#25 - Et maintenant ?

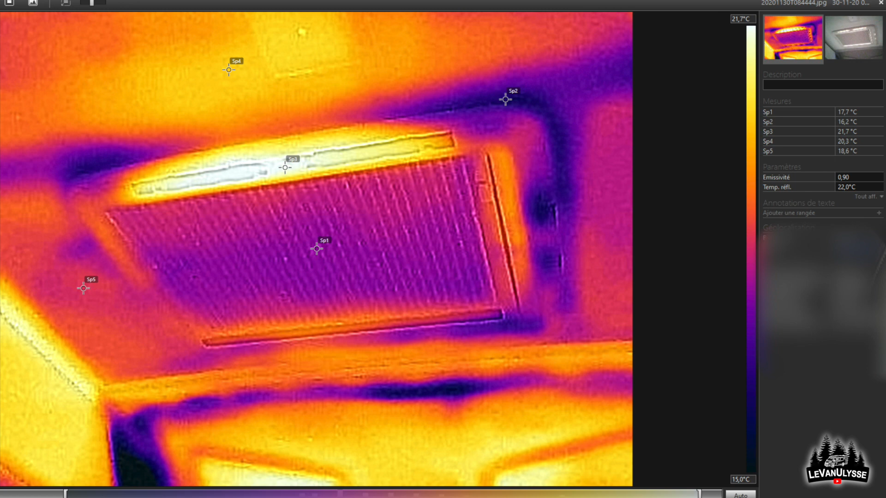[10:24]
Et donc vous voyez sur cette photo du lanterneau, que finalement ce sont les bords qui souffrent le plus du froid, en comparaison d'autres parties. Ici, une vue de la chambre à partir de l'avant du van. Évidemment, la chambre, c'est ce qui est le moins bien chauffé, malgré qu'il y ait deux sorties de chauffage dans la soute.
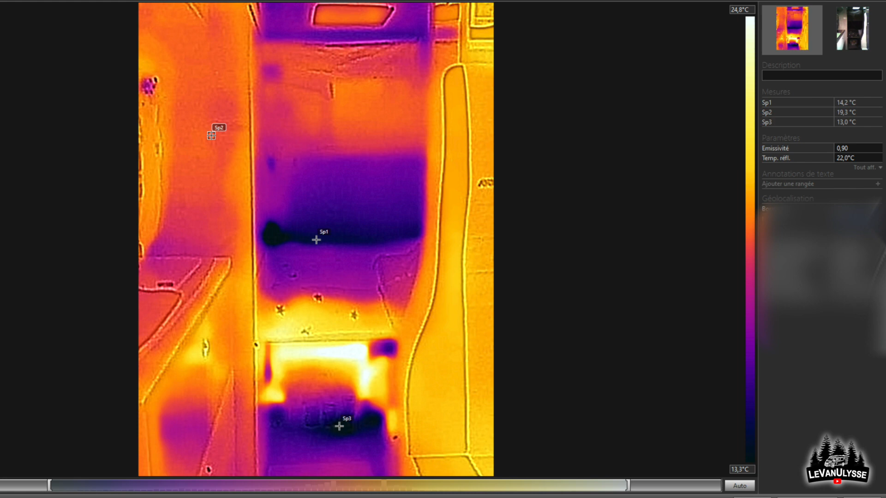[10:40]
On screen: scale top 24.8°C
Donc c'est la partie la plus froide. Et finalement, je ne m'en plains pas, parce que pour dormir, c'est quand même mieux que ça ne soit pas trop chaud.
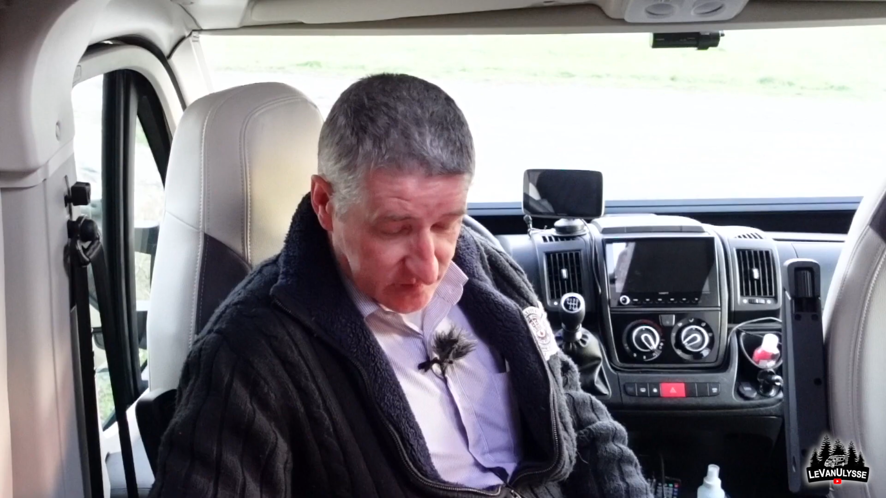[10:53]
Je vous montre maintenant les vues de l'extérieur. Pour ce qui concerne le frigo, j'ai installé ce que Dometic appelle les couvertures hiver pour les grilles extérieures. Et donc vous voyez forcément qu'il y a de la chaleur, puisque le frigo fonctionne grâce à la chaleur. Et vous voyez donc le pic de chaleur qu'il y a sur l'extérieur. Il y a différents points de mesure dans cette photo.
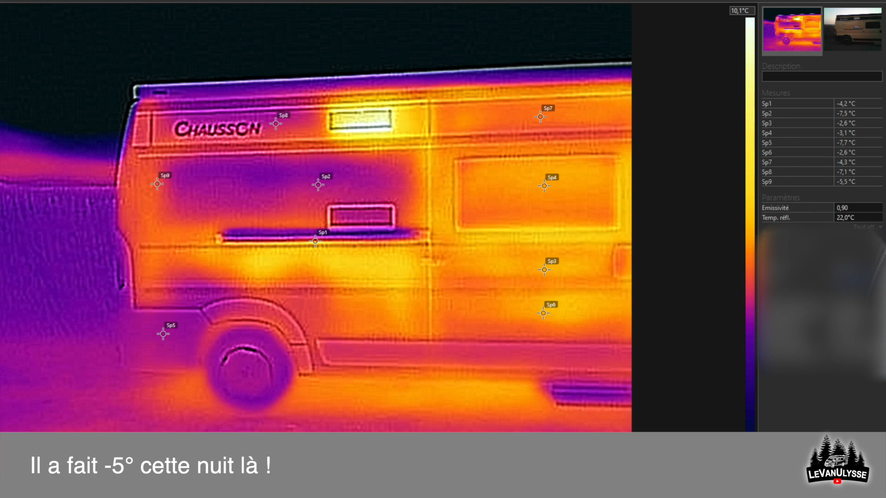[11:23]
Vous voyez par exemple le SP2 qui se trouve entre les deux grilles du frigo, qui est à moins 7,5. Bon, c'est de la tôle. Et le SP4, qui est la b latérale, qui est à moins 3,1. Donc il n'y a pas une énorme différence de température, finalement, je trouve.
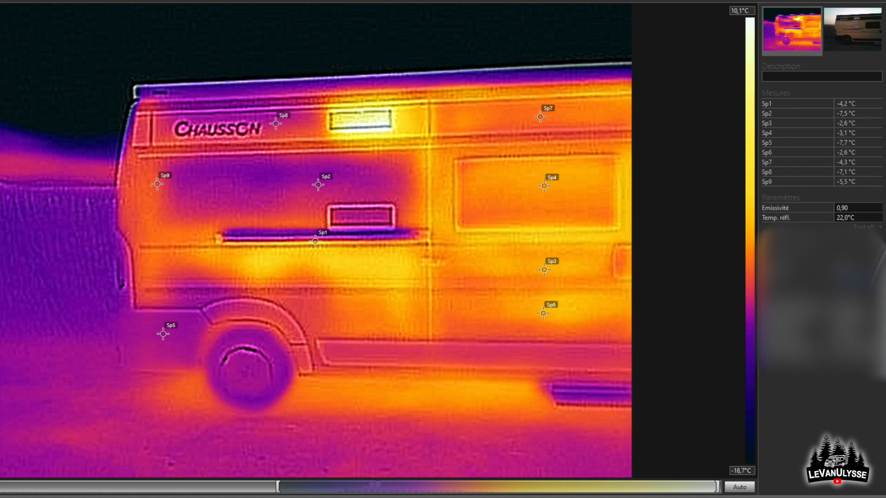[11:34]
On screen: scale top 10.1°C, scale bottom -18.7°C
Donc il n'y a pas, voilà, pour un véhicule, il n'y a pas une déperdition de chaleur comme dans une voiture.
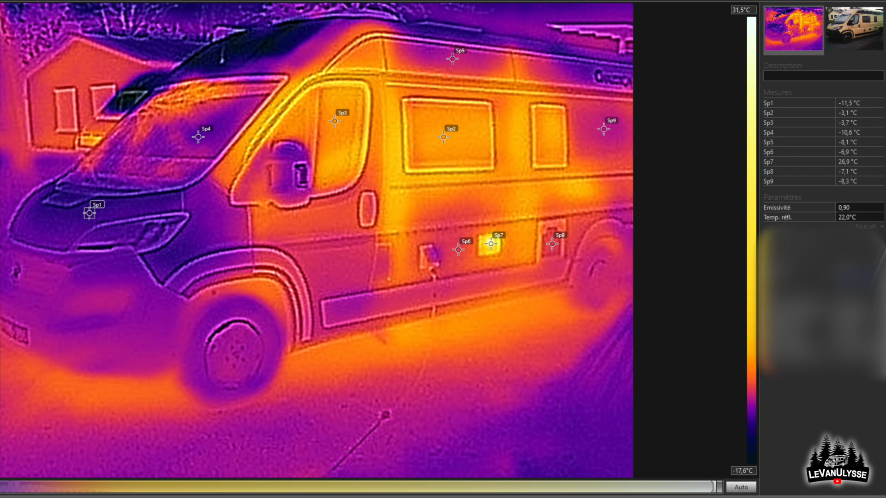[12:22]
Le capomoteur est à moins 11. La vitre conducteur est à, c'est le SP3, c'est à moins 3,7. Enfin voilà, c'est pas, il n'y a pas, il n'y a pas énorme déperdition de chaleur. Donc dites-vous bien que ce n'est pas parce que c'est jaune sur ces photos que c'est de la grosse chaleur. Regardez bien ici, le point SP4, qui est la vitre passager, c'est moins 2,2. Donc il faut bien se rendre compte de l'échelle. Vous voyez qu'ici, la partie la plus claire, c'est moins 1,5 degrés. La partie la plus sombre, c'est moins 17 degrés.
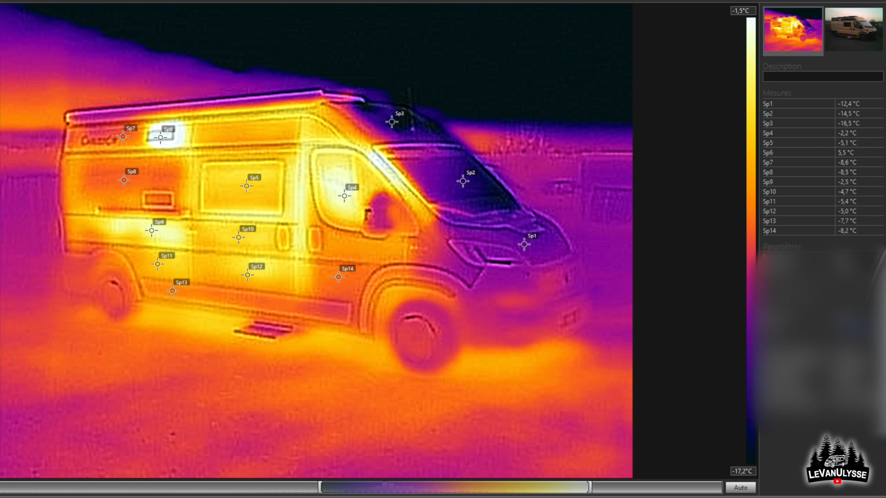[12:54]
On screen: scale bottom -17.2°C
Donc, on va dire, oui, c'est pas trop mal isolé, mais bon, voilà, c'est un véhicule, quoi. Donc il y a de toute façon une perte de chaleur. Et donc voilà, de toute façon, il n'y a rien à faire.